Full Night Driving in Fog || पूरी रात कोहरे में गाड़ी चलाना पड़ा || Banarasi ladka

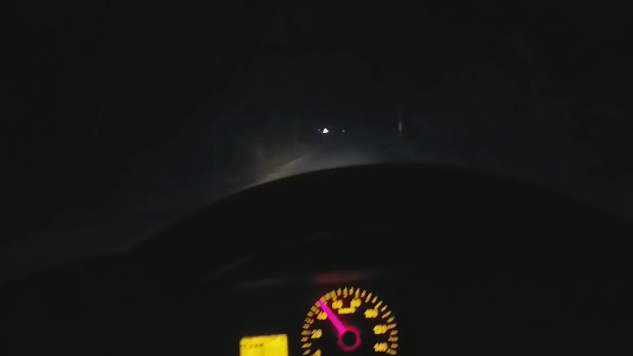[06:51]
अभी निकल चुके हैं बस थोड़ा ही आ गया है हलका हलका कोरा मिले लगा है उस दिन जिस रास्ते से गोर